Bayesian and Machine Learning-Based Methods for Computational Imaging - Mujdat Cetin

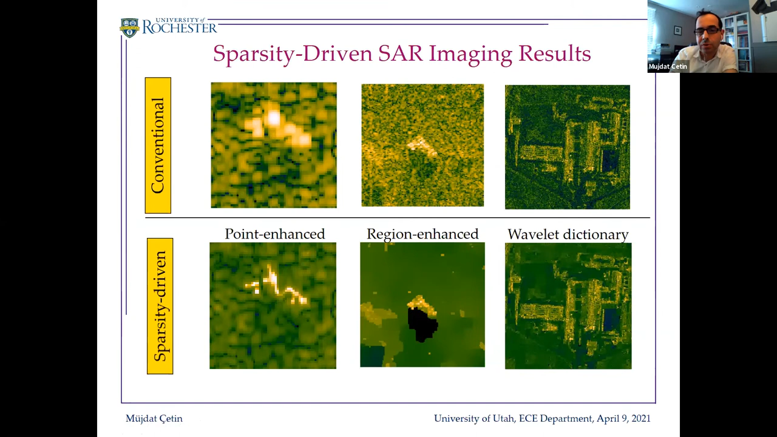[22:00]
So that's the core idea of sparsity-based priors in the context of radar. You can also apply this on large scenes. Here's an example applied on a very large scene. Again, here you'll see a variety of artifacts reduced by this kind of an approach, especially there are these side-loop artifacts that deteriorate this image, which are reduced in the sparsity-based solution. So this is the basic SAR imaging scenario where you observe a scene from a small range of angles.